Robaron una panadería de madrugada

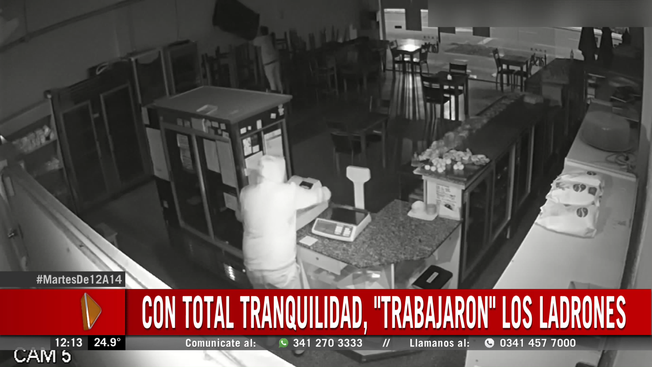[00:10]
así que no sé, otra cosa que decirte, es deplorable esto. Alejandra, nos quedaba esa duda, recién decíamos con Ciro y con Ana, ¿cómo rompen la puerta?
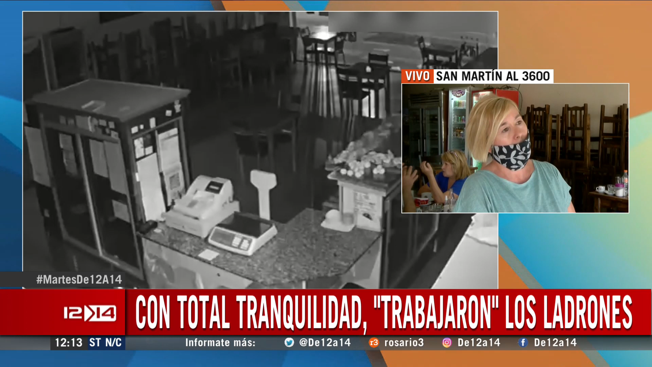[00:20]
¿Cómo la hacen estallar? Y calculamos nosotros que con un fierro la han roto, porque encontramos todos pedazos de ladrillos,
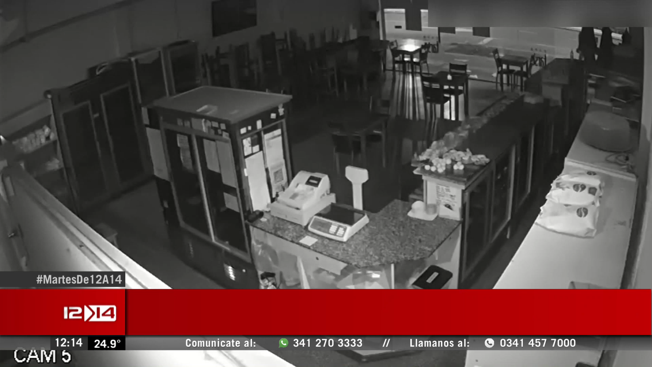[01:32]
Esa cámara es la que arrancan, pero antes de que la arrancaran, nosotros llegamos a ver de que eran tres los que venían, tres delincuentes eran. Acá ingresan dos.
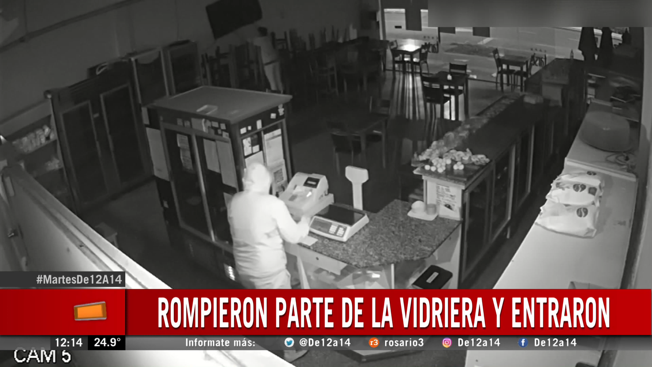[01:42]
Uno se lleva el televisor, el otro se lleva la balanza, pero eran tres. Después desconozco en cómo se hayan ido porque ya no se ve afuera.
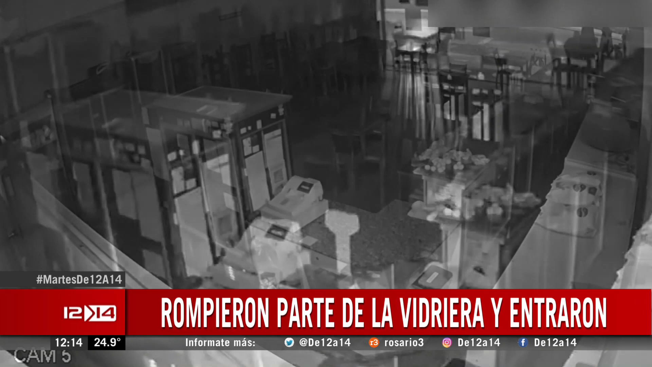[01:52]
En menos de un minuto se roban estas pertenencias. Esa rapidísima, rapidísima. O sea, podría haber sido mucho peor.
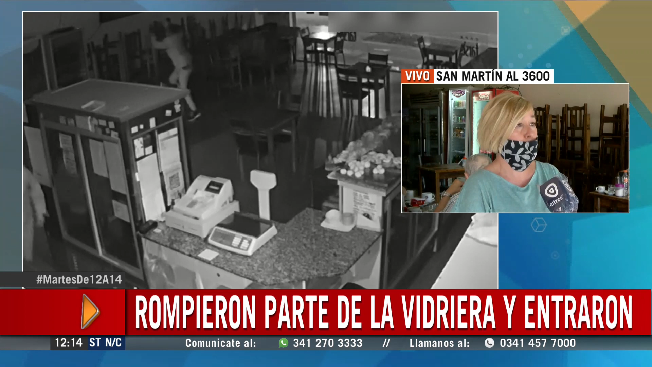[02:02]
Yo calculo que lo que los debe haber asustado fue la alarma. Porque un muchacho que trabaja en la otra cuadra, que él se acercó y todo cuando estaba la policía y la alarma dice que no paraba de sonar.